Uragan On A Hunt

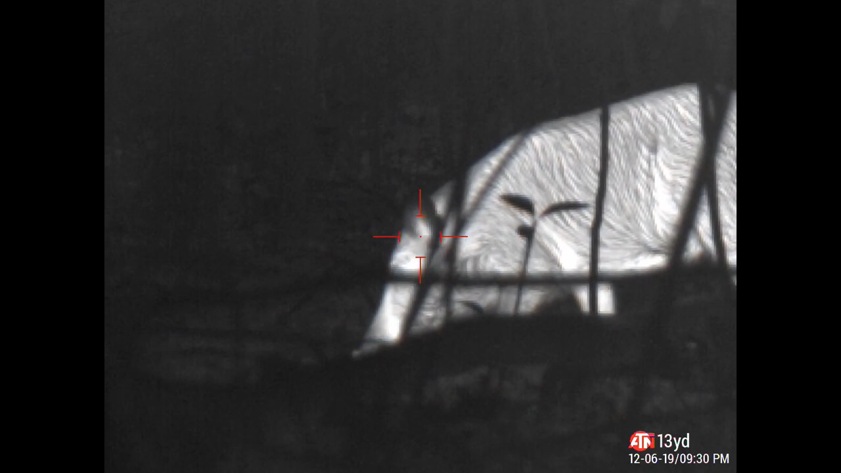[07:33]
I think I've waited enough. And I take a shot here. I pick my placement. This is the Hades 25 cow with the oral bond.
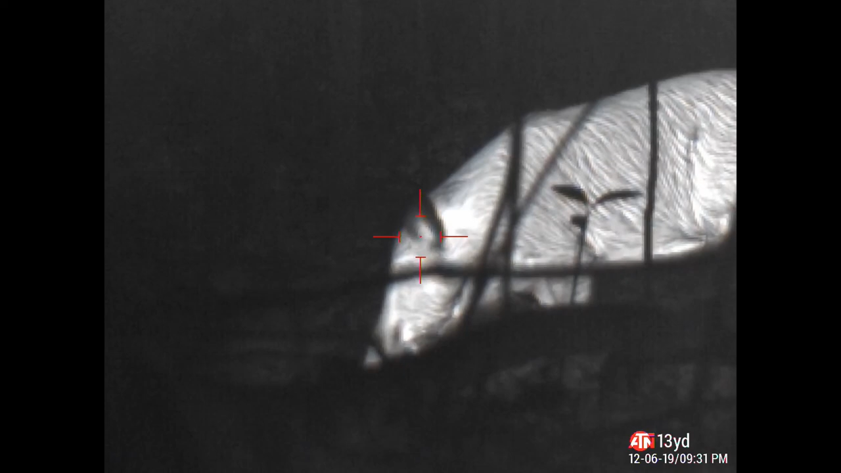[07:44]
So I take her down. So this is where I, you know, take her brain real quick and bow and down.